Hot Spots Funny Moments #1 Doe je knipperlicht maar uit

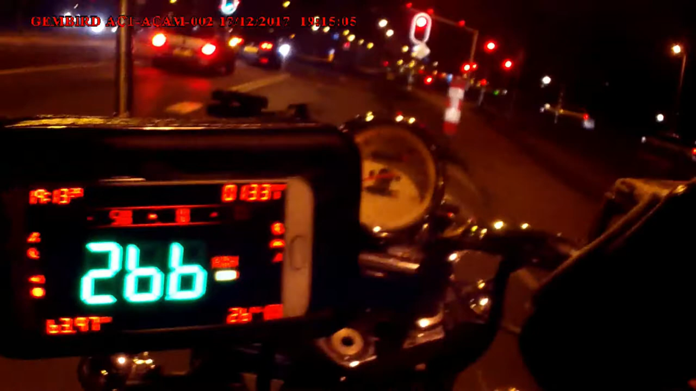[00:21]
Doe je licht uit, gek. Kutverlichting.
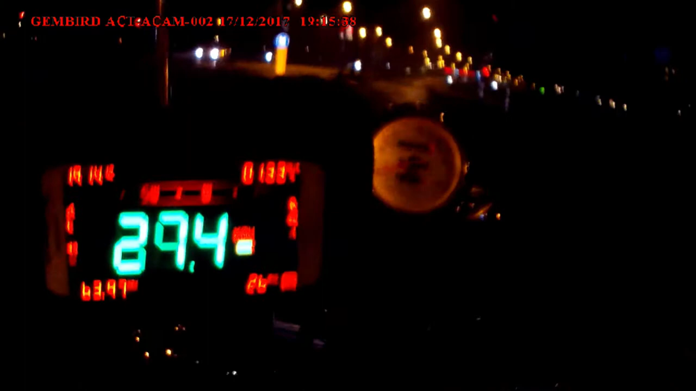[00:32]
Ik denk dat ik even een kans ga omdat ik maar 40 mag en 50.
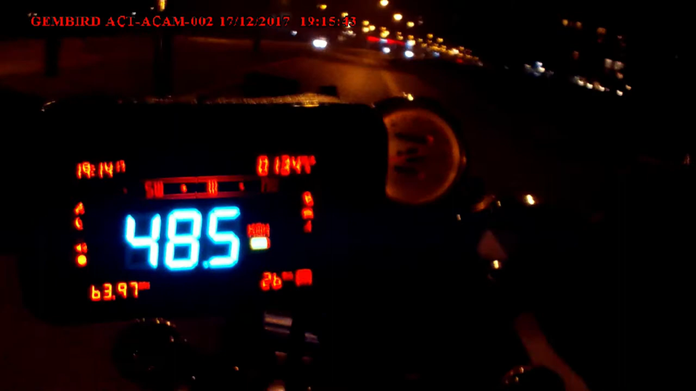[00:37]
En omdat er eentje rijdt met een gigantisch verkeerd afgestelde koplamp die me recht in de spiegel zit te schijnen.